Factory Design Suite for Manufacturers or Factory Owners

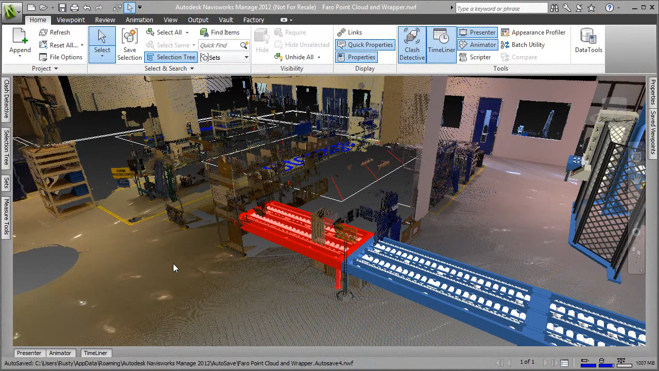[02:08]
The laser scan assures accurate measurements of the as-built state of the facility, and the clash detection tools offered in the factory design suite help